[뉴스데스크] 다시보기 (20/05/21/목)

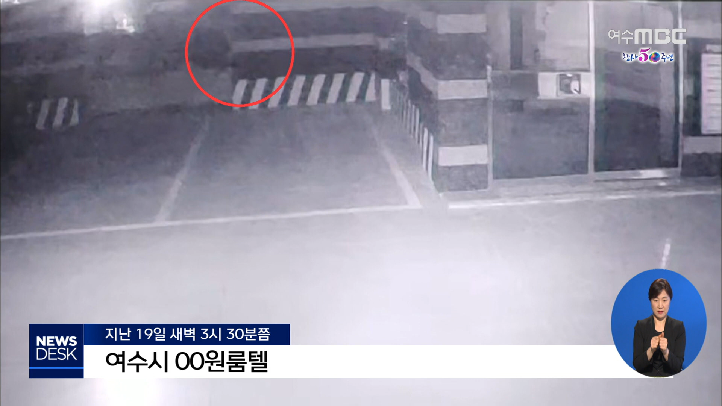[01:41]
차량이 도착하자마자 숨어있던 남자가 흉기를 들고 차에서 내리는 여성을 덮칩니다.